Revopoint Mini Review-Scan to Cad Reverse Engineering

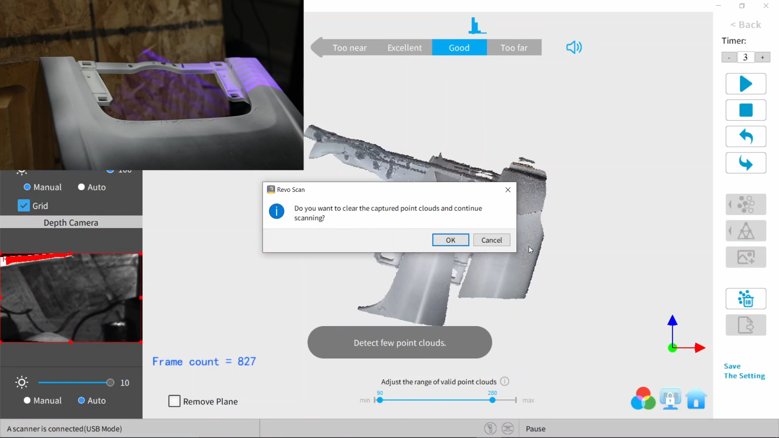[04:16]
So you're kind of forced to just restart and you can see right there that I did just end up restarting.
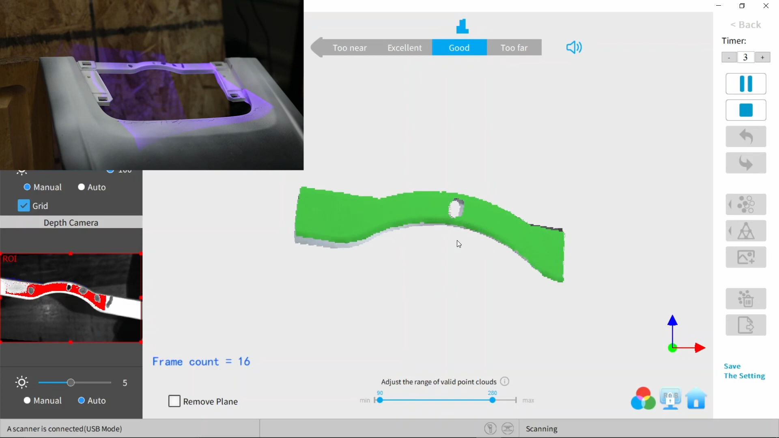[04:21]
On this scan, I ended up starting in the middle. I'm a little stupid and had just realized that since it's a symmetrical part,
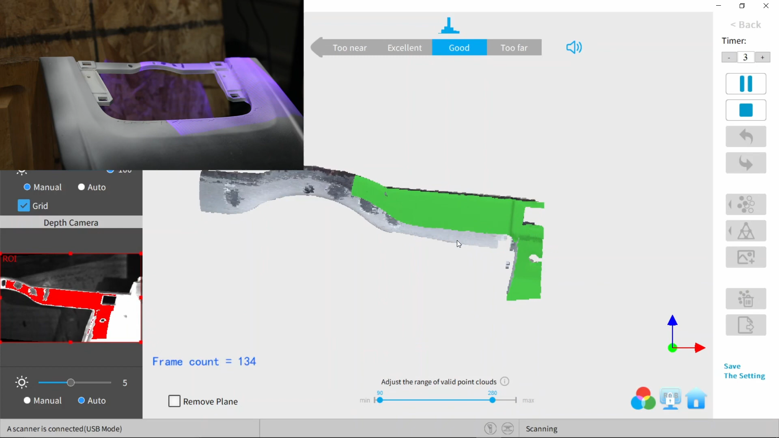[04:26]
I could have just scanned half of it and not had to worry about capturing the other half.
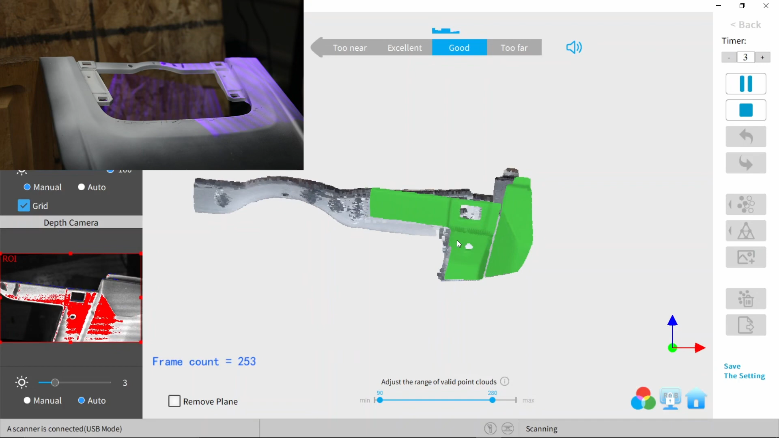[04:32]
Here I am scanning along. I was worried that that lower portion was going to be giving issues again and that it was going to lose tracking.
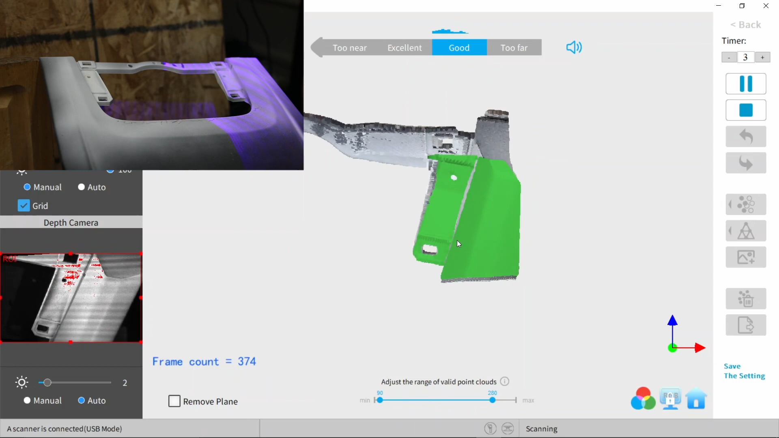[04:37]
I was kind of just going back and forth to make sure that the scanner was still on track. The data looked like it was misaligned, but it wasn't any major issues or parts that I had to worry about. So there I kept going back and forth just to make sure that data would
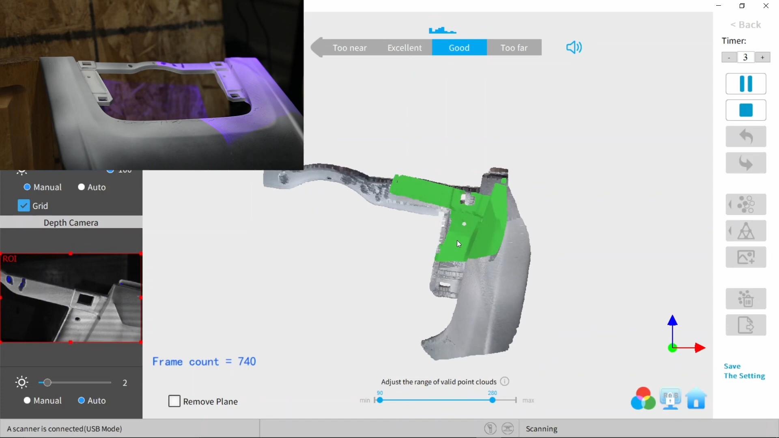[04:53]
realign itself and that stuff was still lined up. Here's about the part where I start getting to that lower half. I made sure to slow down and let the data collect slowly. This is where you can see that the computer starts lagging and it tried aligning itself.
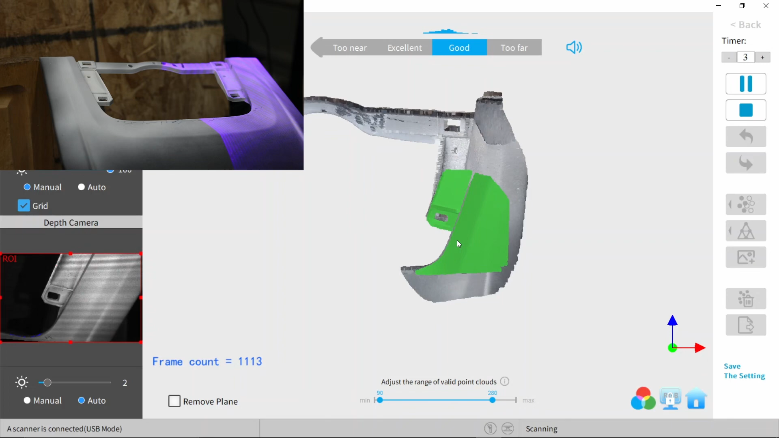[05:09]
So I just kept going back and forth, trying to edge its way into the part where it straightens out. So right there, everything was lined up and it looked pretty good. So I just kept going back and forth, making sure that stuff was still lined up.
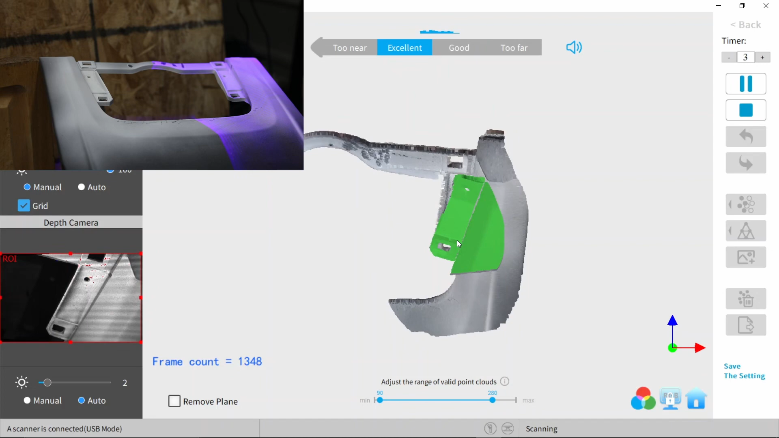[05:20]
So right about here is where I decided to call it. Since I only needed a half of the dash, this was enough to work with and I could just use this data. Just by looking at it, you could see that it got a good amount of detail and depth and that's what I really need when doing this project. This is what it looked like without any cleaning.
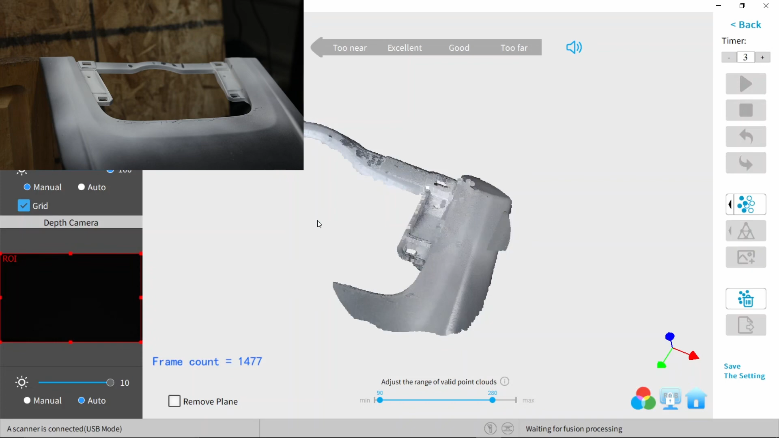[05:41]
I'm just going to fast forward the point fusing and show you what it looks like afterwards.
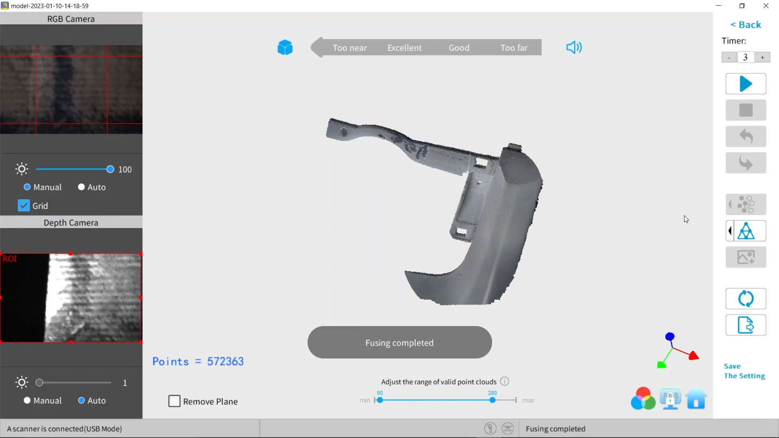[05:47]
So here it's done and you can see that the data cleaned up a bit. So you can see that it smoothened out a lot more and it looks a lot closer to the part that we scanned.
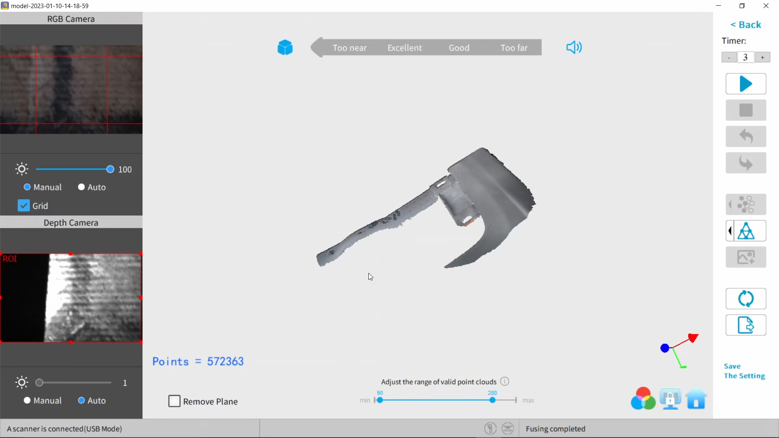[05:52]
We're almost ready to take this into Fusion 360.
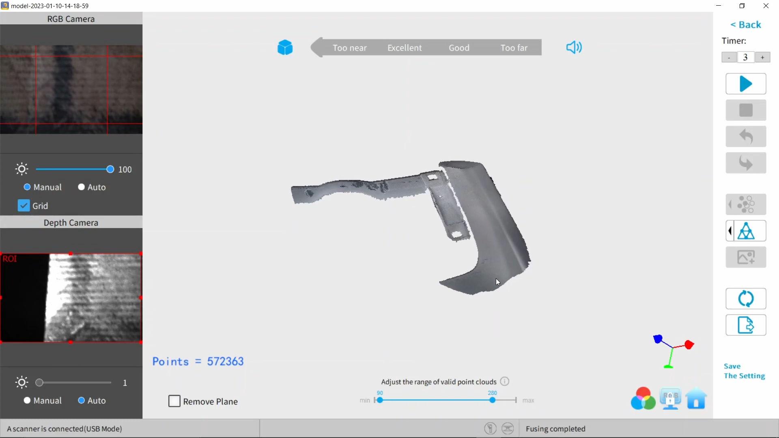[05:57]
All we have to do is take this into RevoScan. So here I am in RevoScan.
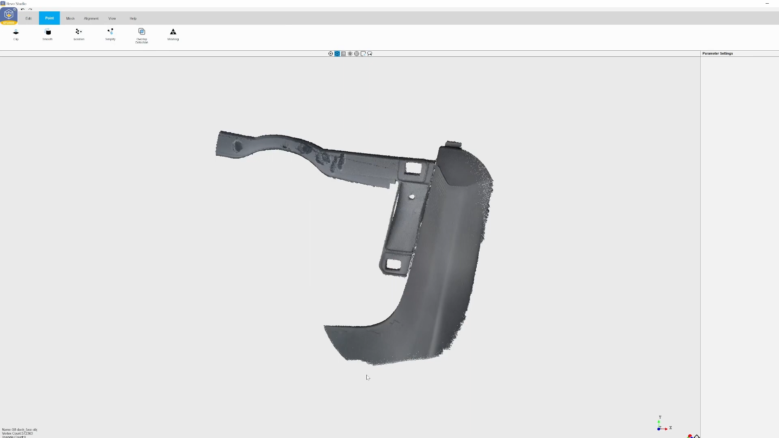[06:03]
I'm just going to clean it up and get rid of any artifacts that will get in the way later on when trying to work with this.
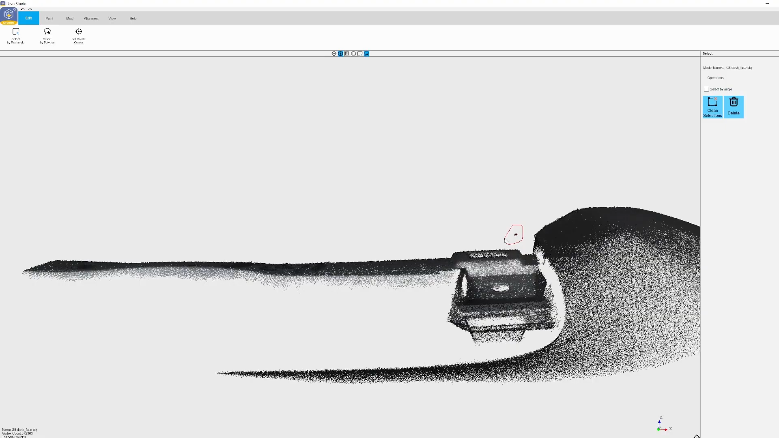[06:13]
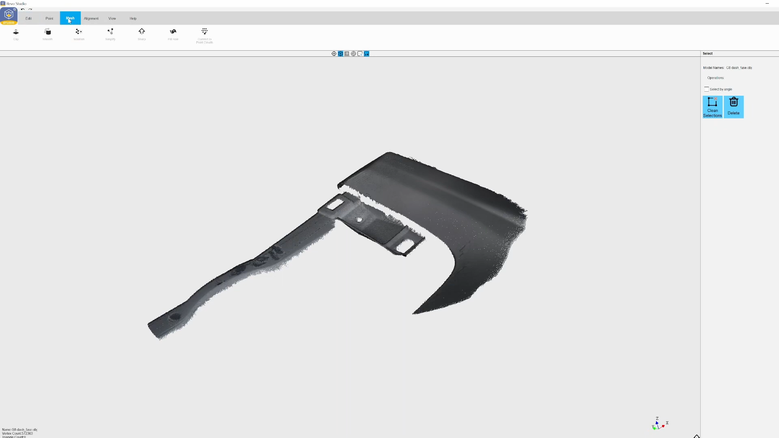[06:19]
Here it is with all the point clouds fused.
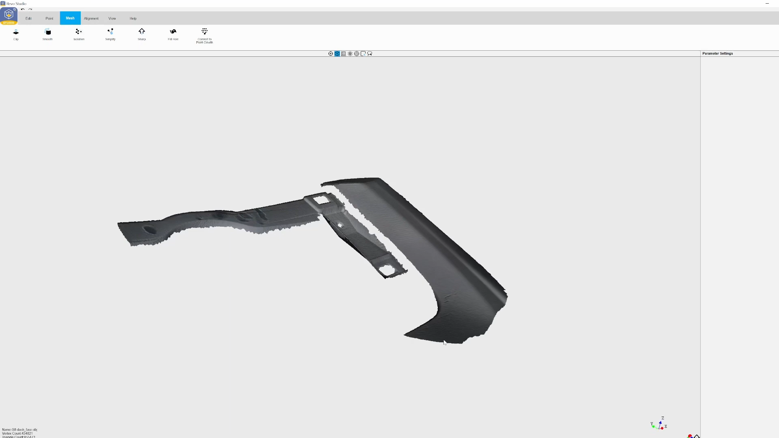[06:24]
The model looks way smoother and it's a lot cleaner. So I think it should be pretty easy to work with this in Fusion.